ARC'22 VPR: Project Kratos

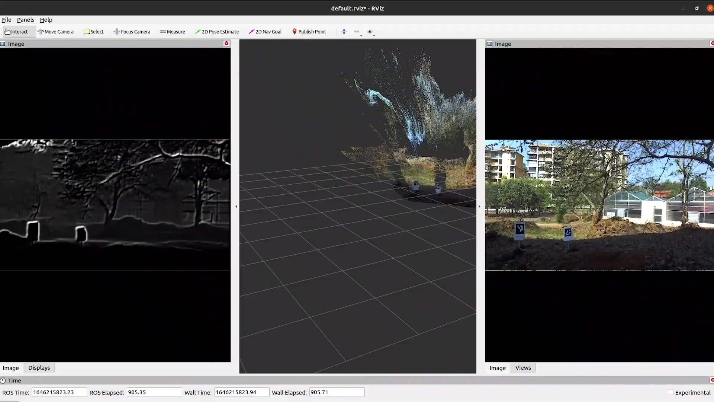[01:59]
Centimeter-level accurate positioning of the rover is achieved using GPS module and the Z2i stereo camera is used to get point cloud data.